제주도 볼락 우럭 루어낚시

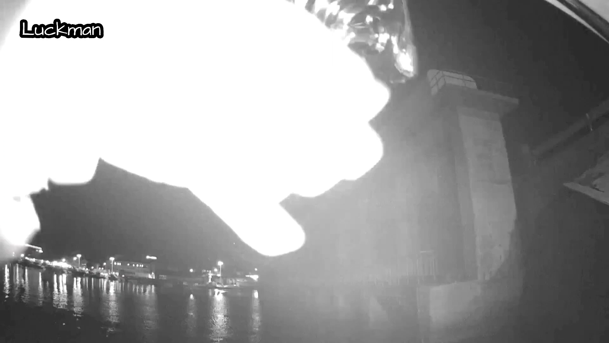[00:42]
남았습니다만 우럭인 것 같습니다. 조금 힘을, 어이구, 조금 힘을 쓰는데
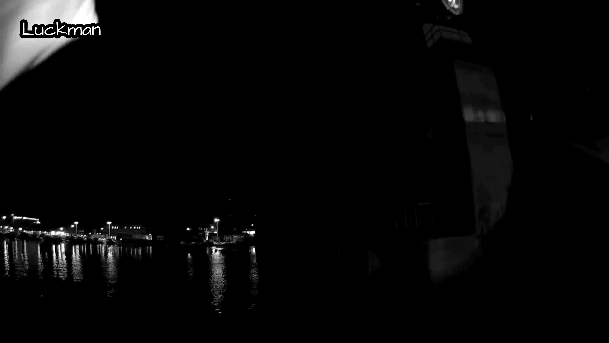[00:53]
이렇게 큰 것 같지는 않아요. 힘을 아까보다는 씁니다. 뭐 방어 같진 않고 우럭 같은데
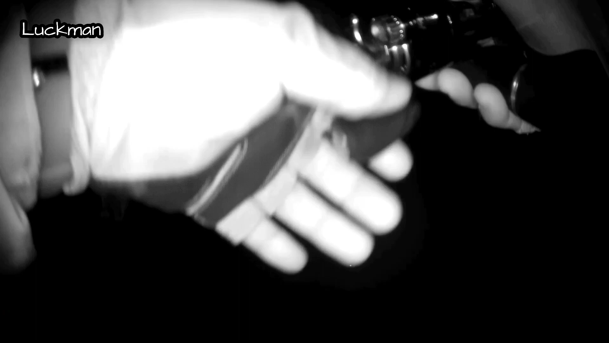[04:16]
아주 살짝 물은 거죠. 뜨지 말았는데.
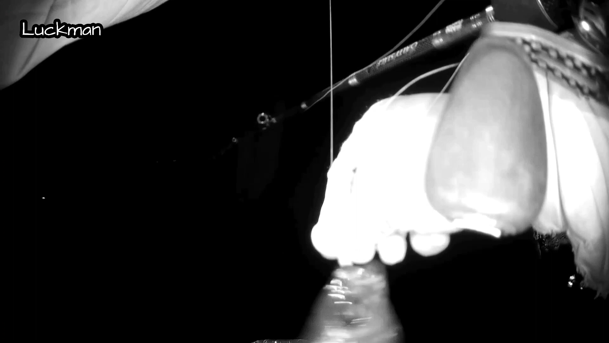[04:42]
여러분들이 있는데, 물질 않아요. 물때가 아니라서 그런지 모르겠지만.
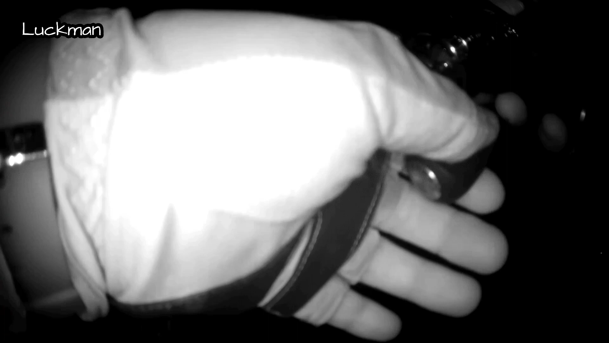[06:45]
지금도 물었다가 안 먹어. 그냥 물었다가 나와요.
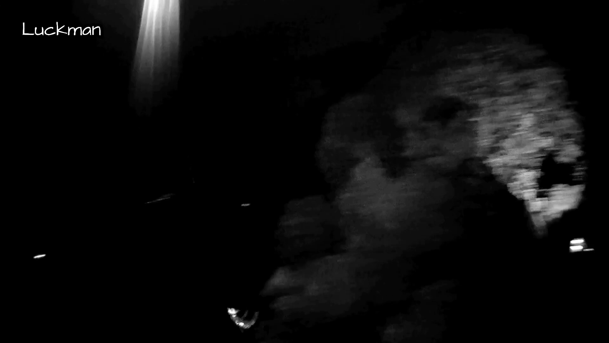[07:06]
사이즈가 그렇게 크진 않습니다. 근데 입질은 너무 약해요. 아, 요새 왜 이러는 거야.
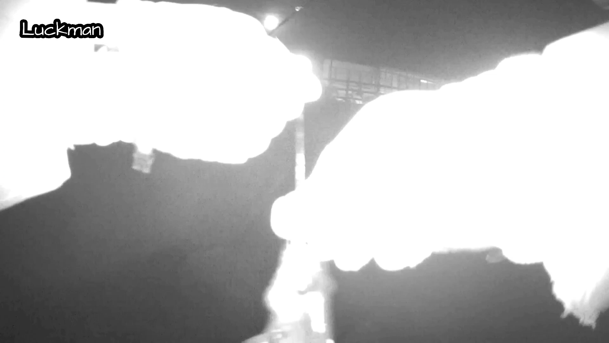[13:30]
와, 힘 무지하게 쓰네. 얘도 21, 22 정도 될 것 같아. 맞겠습니다.
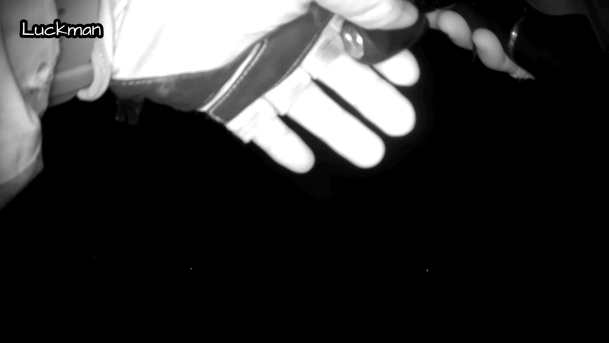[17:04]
어우, 초박을라 그래, 씨. 오, 크지 않은 것 같은데?
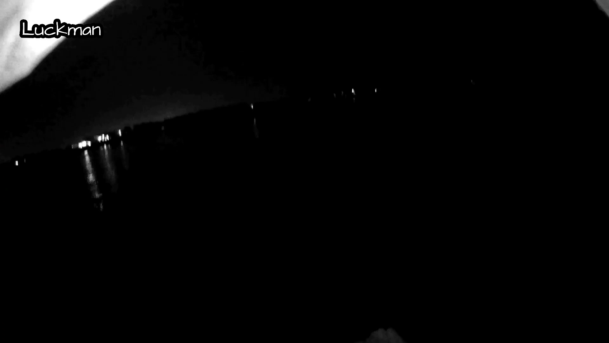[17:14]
아니군요.
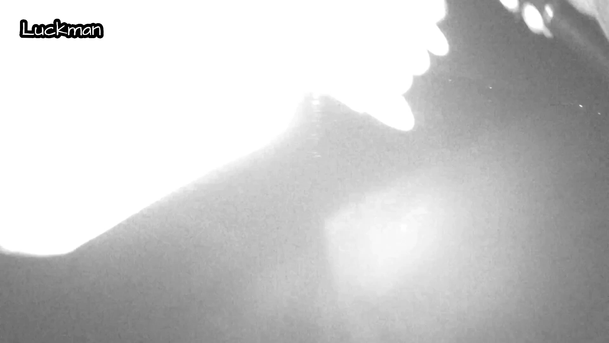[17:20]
사이즈가 그렇게 크지 않아서. 어, 근데 여기 골라서 왜 이렇게 최고가
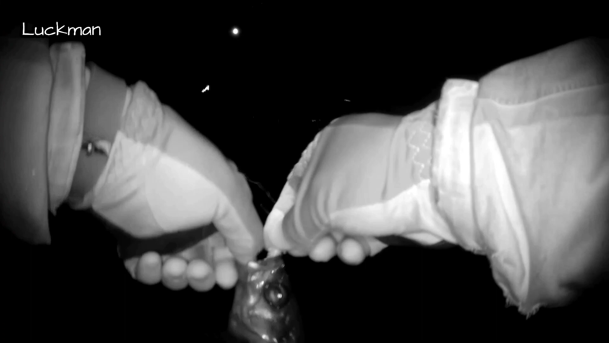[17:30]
높은 거야? 어이씨, 이렇게 뭐야? 죽 먹었군요.